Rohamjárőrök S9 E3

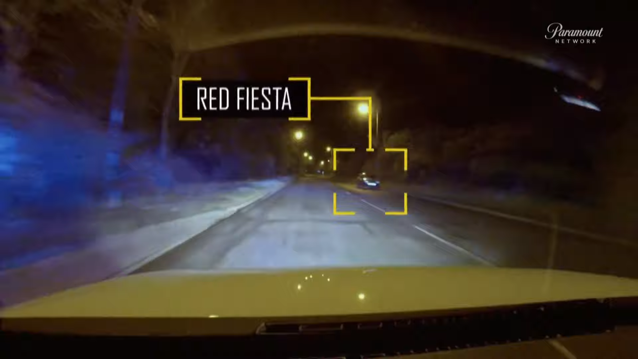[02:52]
Hertlepool felé Az ösztönei azt súgják, hogy ez lógott meg a kollégája Ego elől
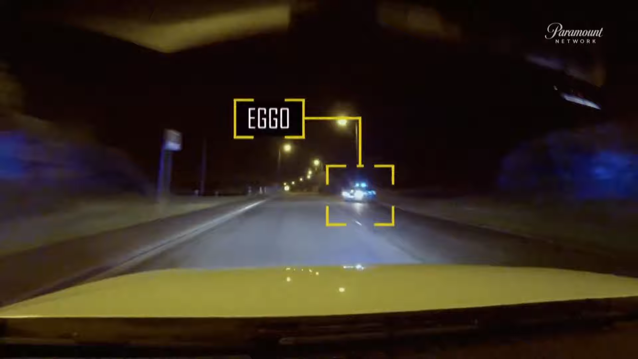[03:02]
903, itt jövök mögötted? Kérj engedét a főnöktől taktikai üldözésre és megfékezésre Ez a
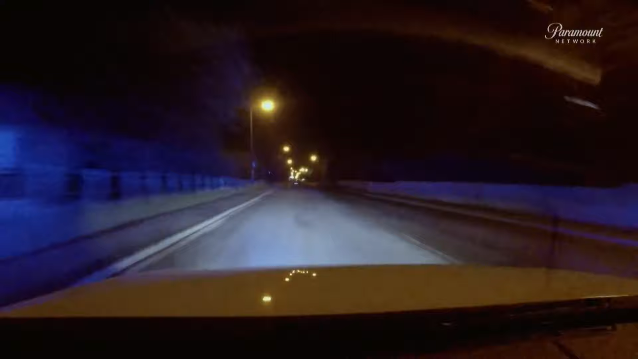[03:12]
száguldó veszélyes járművek megállítására utolsó mencsvárként használt különleges módszereket jelenti mint a bekerítés vagy a szöges út zár És talán szükségük is lesz rá A kocsi a jelét sem mutatja annak, hogy megállna További, Tom, taktikai üldözés és megfékezés engedélyezve Jó, letér az útról Bármit titkol a sofőr, el akarja kerülni a törvényt
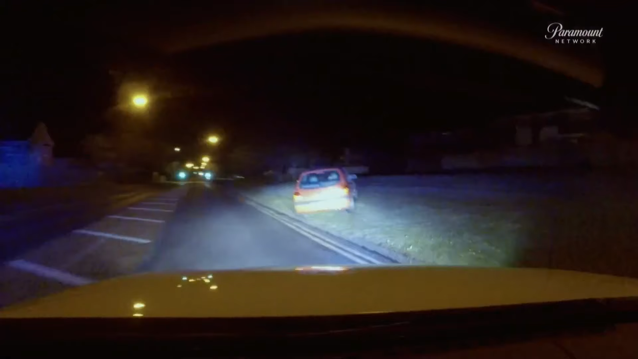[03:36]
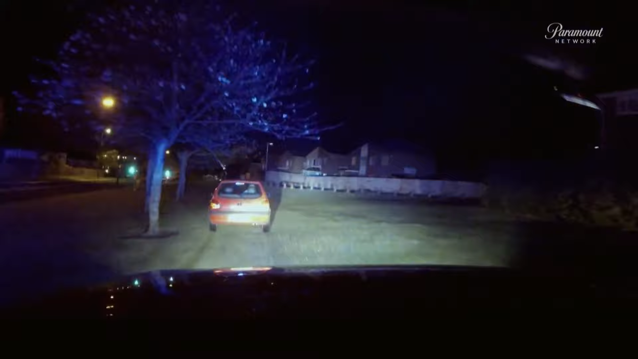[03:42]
Füves területre tért, talán meg fog állni, de lehet, hogy megint rákapcsol De nem áll meg Nem gyalog folytatja, hanem egy keskeny szakaszon visszaoson a közútra a korlát mellett
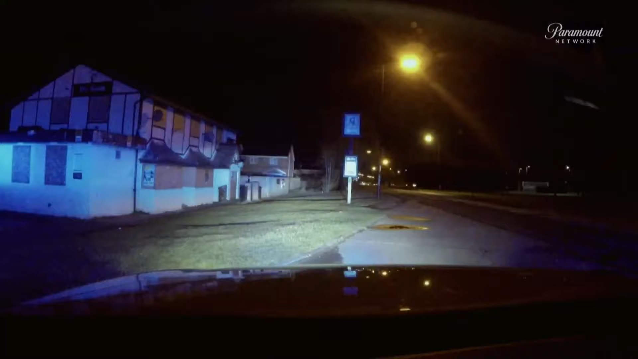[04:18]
Igen A Fiesta elé került, gyorsan kell dolgoznia
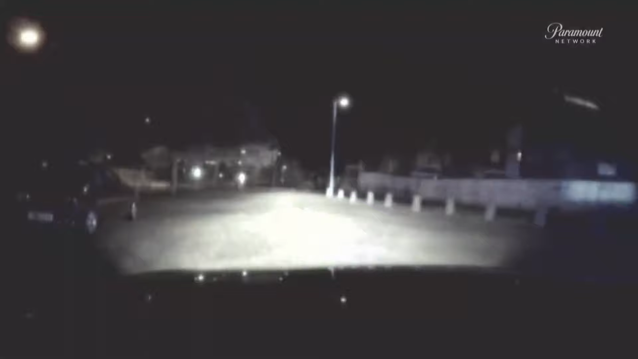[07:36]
Úgy tűnik, hogy a Fiesta nem sokkal a szöges csapda előtt rántotta meg a kuplungot Andy kicsit bosszankodik